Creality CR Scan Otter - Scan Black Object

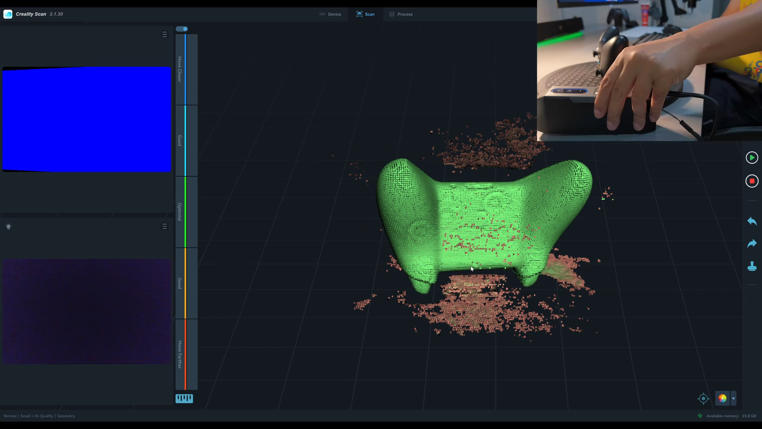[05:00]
Okay, now every part of the controller is in green color, so it has enough information.
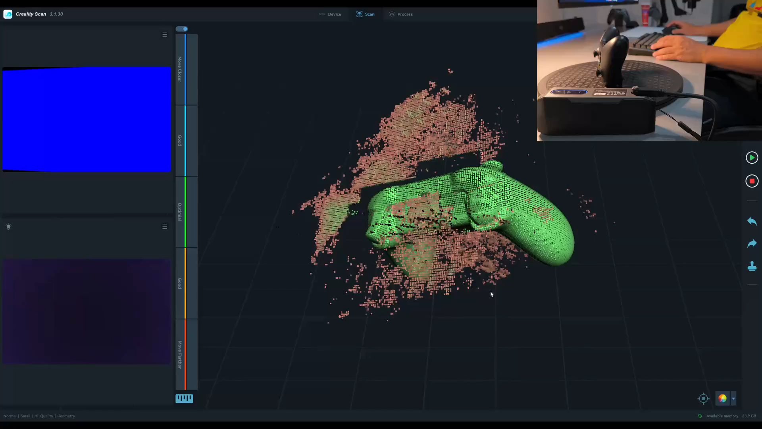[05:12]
So I will process the point cloud.
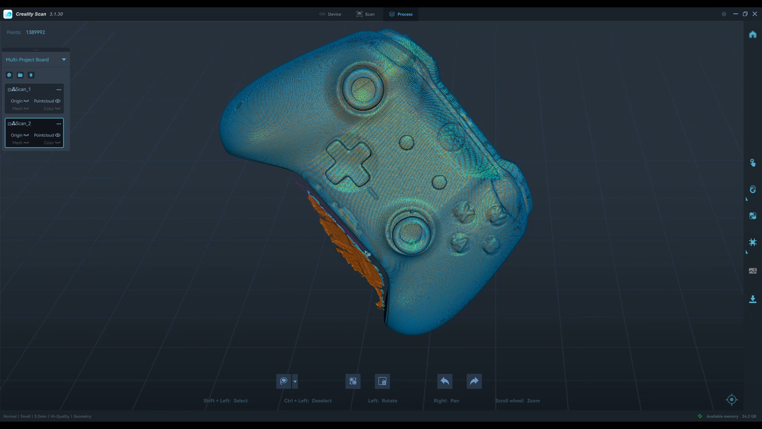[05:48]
There are some left over point clouds that need to be cleaned up, but overall it looks very nice,